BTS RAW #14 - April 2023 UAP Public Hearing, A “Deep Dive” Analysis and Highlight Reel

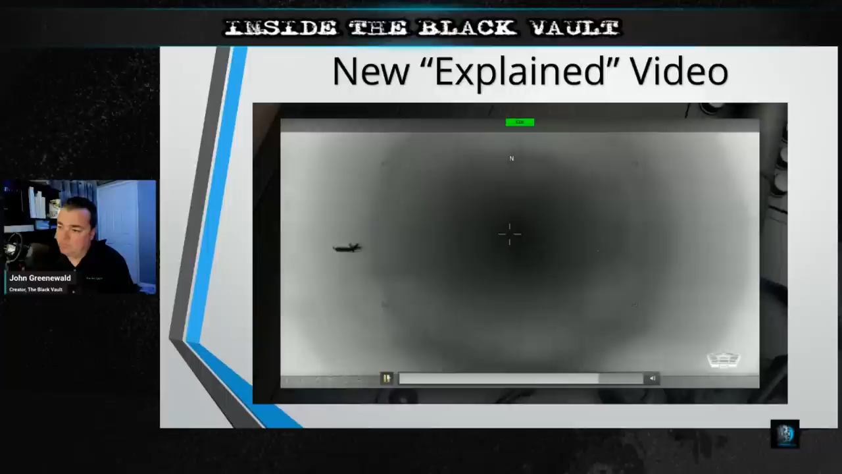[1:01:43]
as the camera slews, that trail actually follows the direction of the camera, not the direction of the object. We pulled these apart frame by frame. We were able to demonstrate that that is essentially a readout overlap of the image. It's a shadow image, right?